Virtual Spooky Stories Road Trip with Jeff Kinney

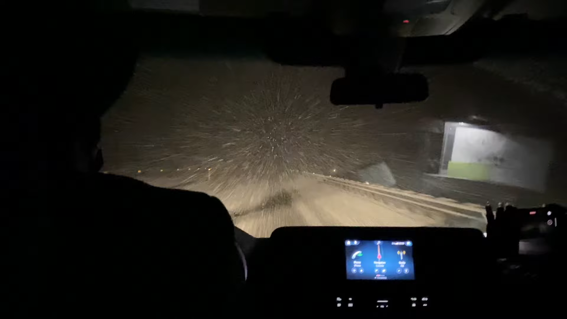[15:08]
Looks like we're gonna have to pull over, find a place to stay for the night. We're about to get some weather, man.